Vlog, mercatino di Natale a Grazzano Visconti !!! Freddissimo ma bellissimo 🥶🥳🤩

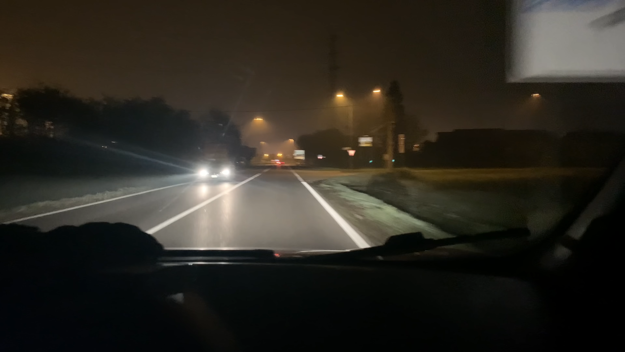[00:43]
niente oggi primo giorno scusate oggi primo giorno di mercatino di natale a graziano visconti e niente danno nebbia però la nebbia sempre meglio della pioggia ascolta pioggia proprio no nel 2019 abbiamo già dato con la pioggia invece la guarda quanta gente che c'è domenica mattina